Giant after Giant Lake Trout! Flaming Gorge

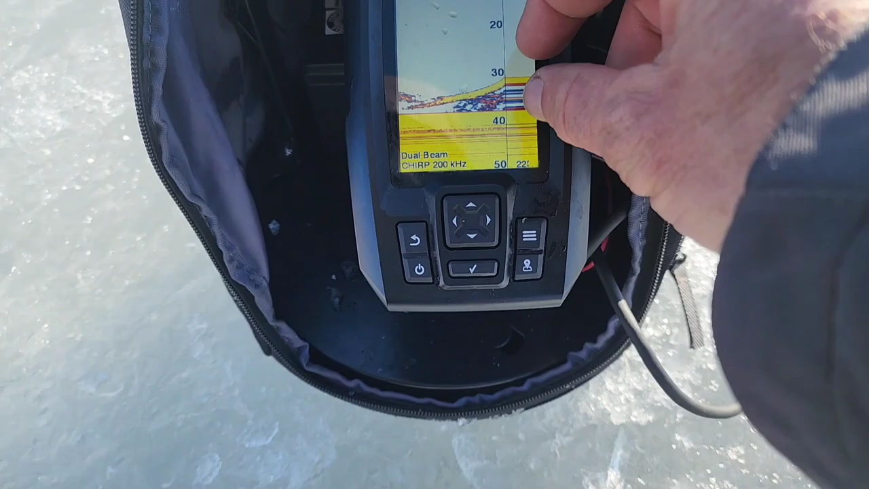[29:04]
Look at how thick the mark is there. He's just a thick fish. They had new braid on there.
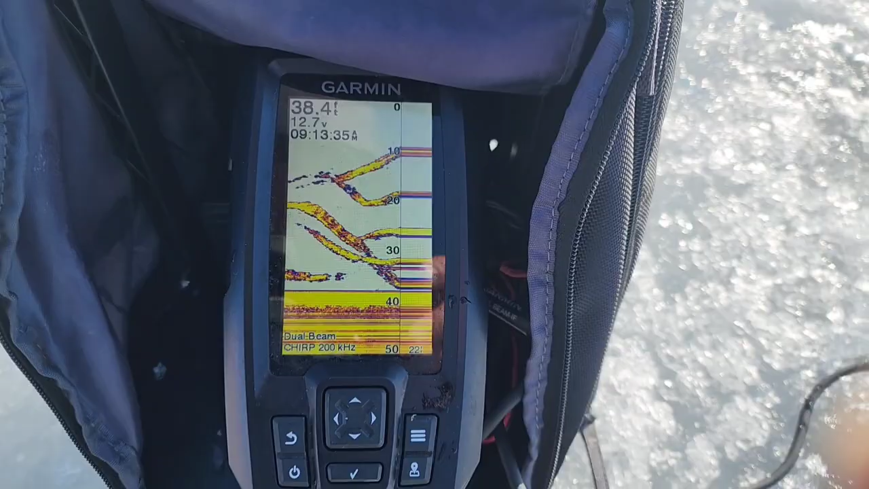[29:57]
Big marks all over the screen. Going up, down, left, right. As long as we got the biggest one on, that's all right.
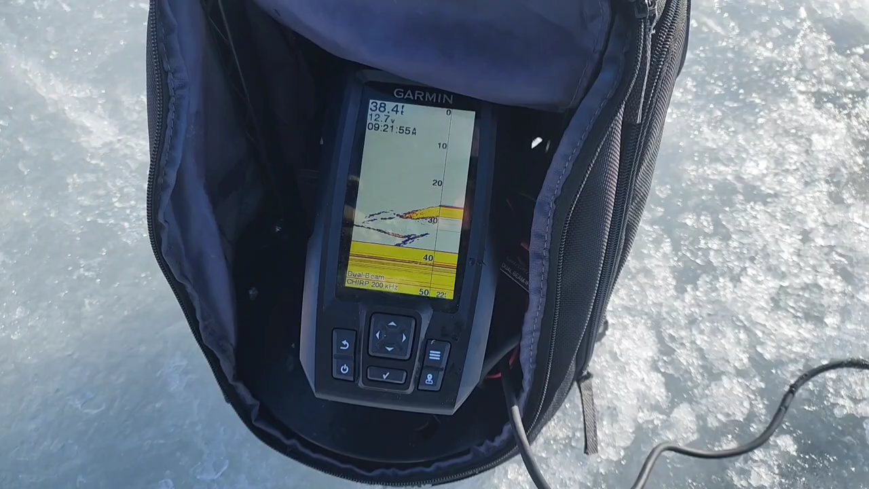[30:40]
That's the one that's on, I'm pretty sure. The one that's just steadily coming up. Yeah.